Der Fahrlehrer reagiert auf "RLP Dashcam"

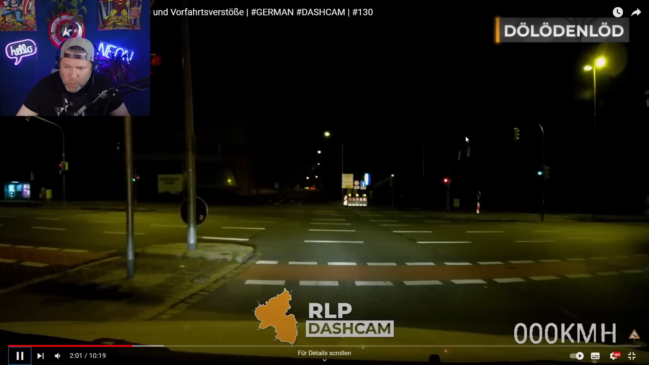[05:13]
Unsere Ampel wird grün. Ein Glück, dass unser Einsender nicht schneller angefahren ist. Ich meine, wenn so ein Fußgänger über die Rote, das ist ja schon nervig.
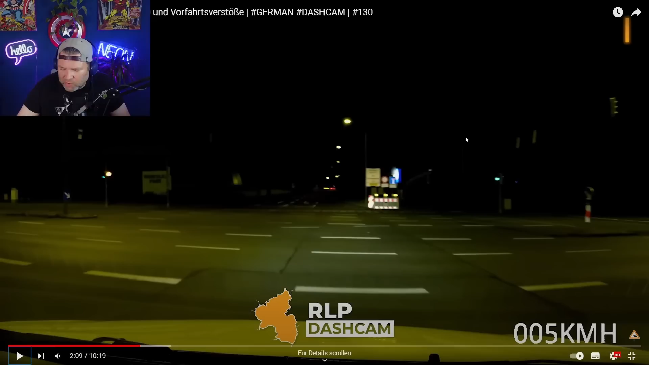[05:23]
Aber man sieht ihn rechtzeitig. Man kann agieren. Mein Fahrradfahrer wird schon problematisch. Aber so ein E-Scooter? Ich sage euch, die müssen weg. Frankreich? Ist das Paris oder so? Kommt ihr jetzt weg, die man mieten kann, die E-Scooter. Paris hat die Schnauze voll von den Dingern. Eigentlich war ja der Sinn gewesen, dass die Autofahrer mehr auf diese E-Scooter drauf, ja. Und somit die Straßen ein bisschen entlastet werden. Nö. Die Autofahrer fahren weiter ein Auto. Ich kenne keinen Autofahrer, der sich einen E-Scooter nimmt.